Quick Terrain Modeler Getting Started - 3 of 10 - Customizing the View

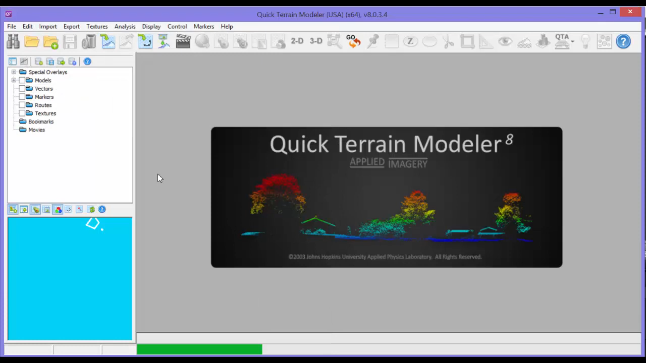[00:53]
We'll overlay the image by clicking the Overlay Ortho Rectified Texture button,
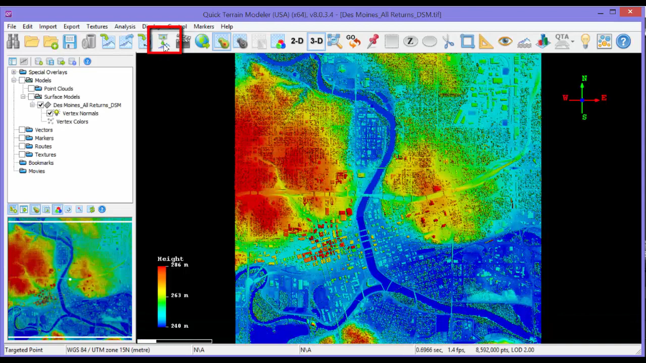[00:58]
navigating to the 4-band imagery folder, and selecting the mosaic.
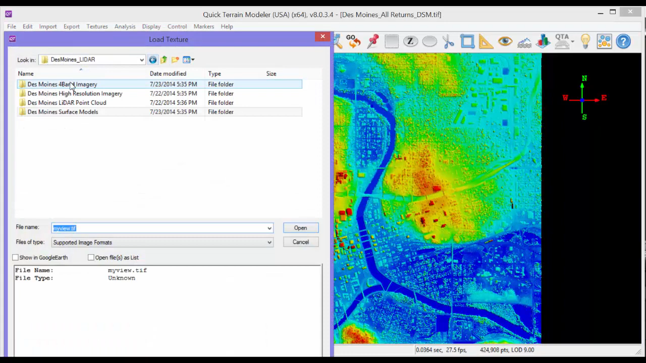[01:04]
The image will appear in the 3D scene as well as in the layer tree. A quick note on terminology here.
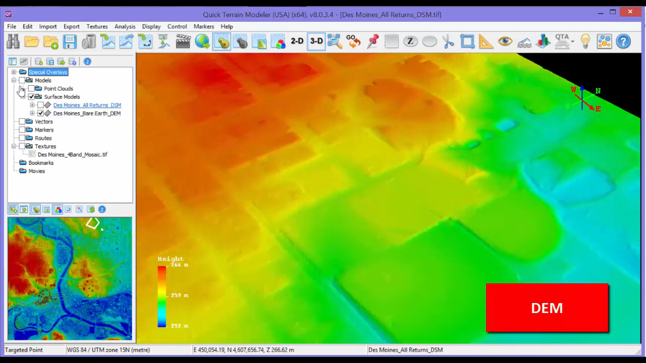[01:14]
DSMs will have buildings and trees, while DEMs, also known as bare earth, will have all of these removed.
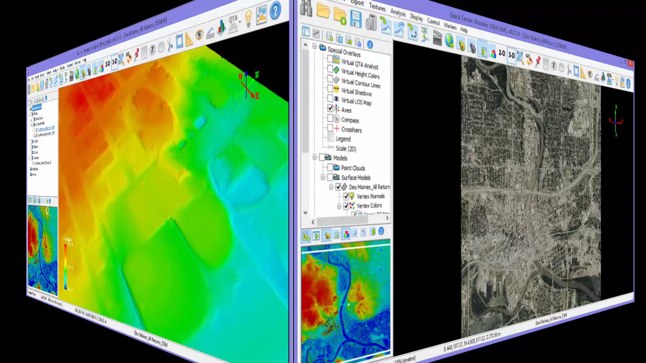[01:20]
Now on to customizing the view. The tools with the biggest impact to the appearance of the scene are in four areas.
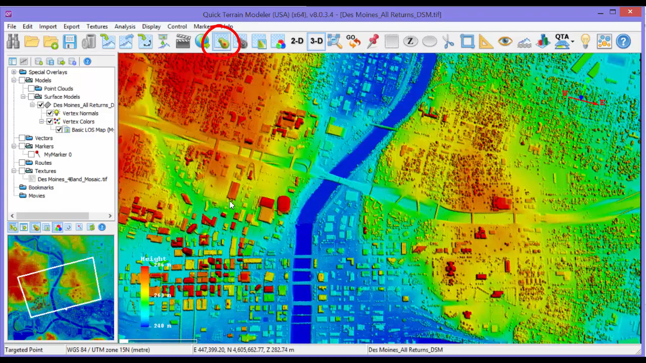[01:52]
If you right click on this button, you can reconfigure the color scheme.
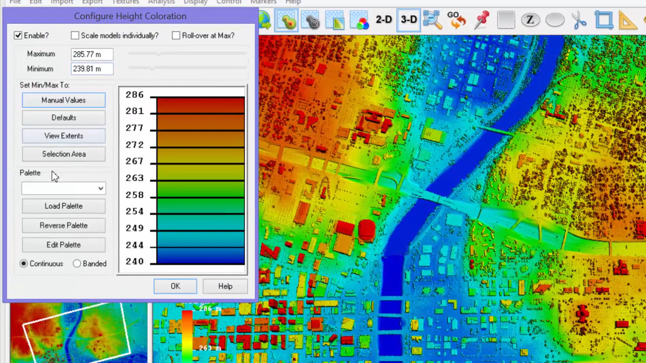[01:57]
The earth tones palette is very popular for DSMs and DEMs.
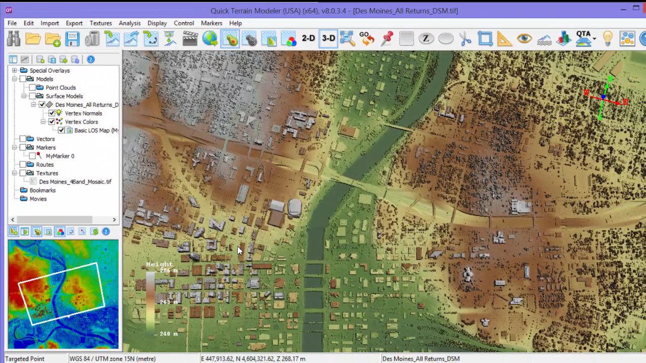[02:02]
A useful shortcut when zoomed in is typing Z on the keyboard,
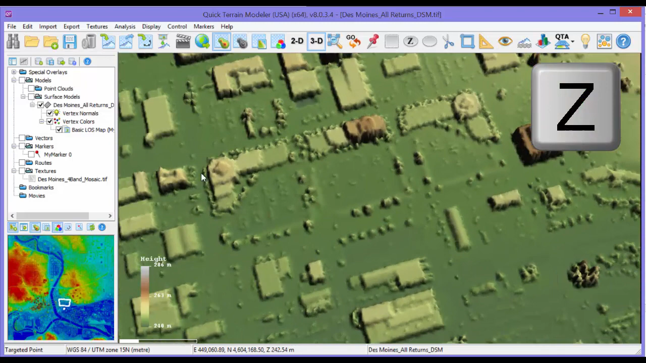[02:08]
which will scale the height color range to just the data visible in the scene. This can be very helpful in rugged, mountainous terrain.
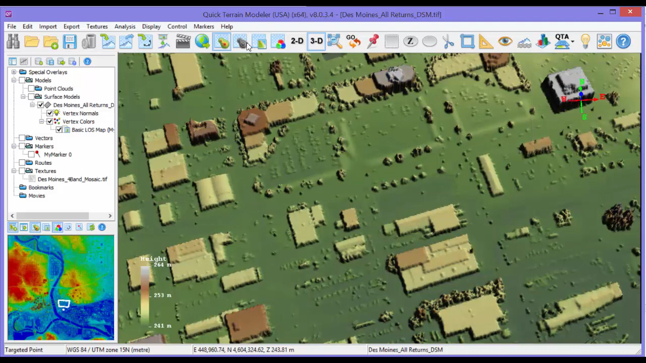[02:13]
The contour line toggle displays real-time contour lines. Right clicking on it also displays a configuration window.
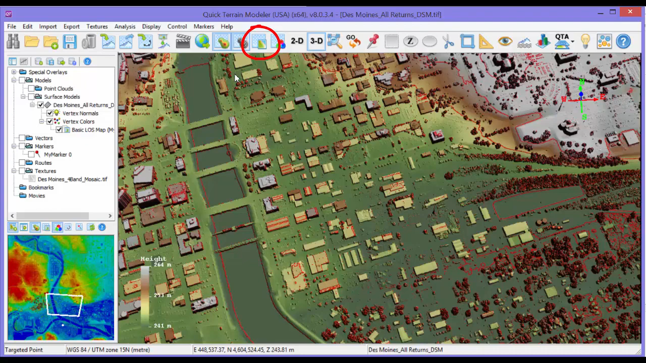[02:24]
The next button to the right is the textures toggle, which toggles the entire texture layer on and off.
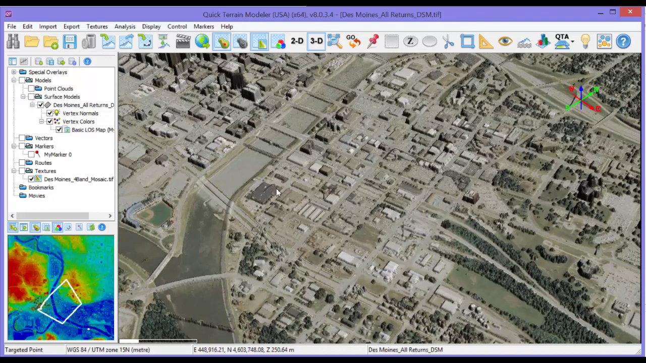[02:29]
Color imagery will not blend with the height palette unless specifically configured in the opacity settings.
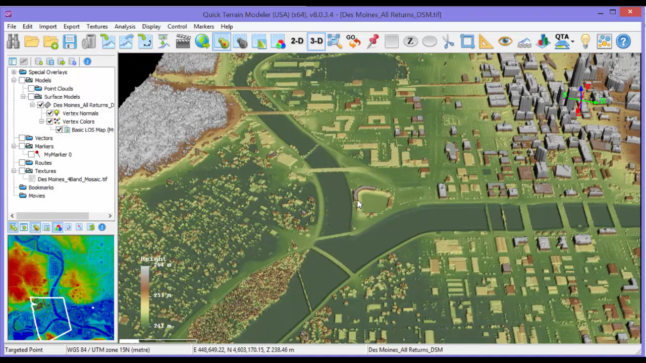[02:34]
Last is the vertex color toggle.
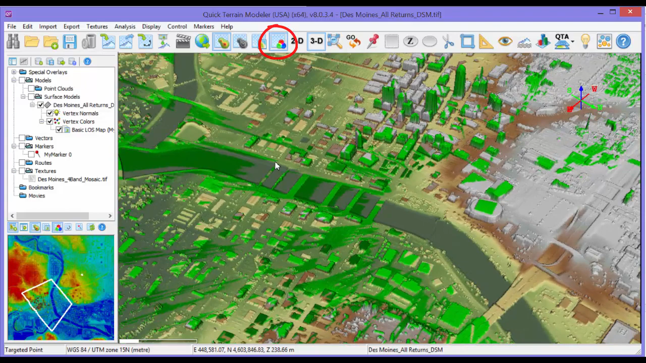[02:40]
Vertex colors contain things like LIDAR intensity and analysis results like this line of sight result.
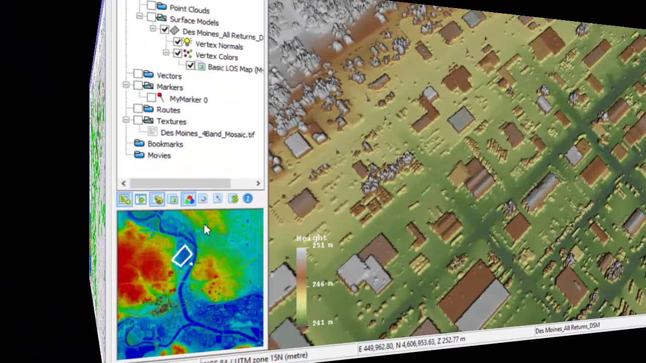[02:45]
The minimap display has miniature versions of the same toggle buttons that are on the primary button bar,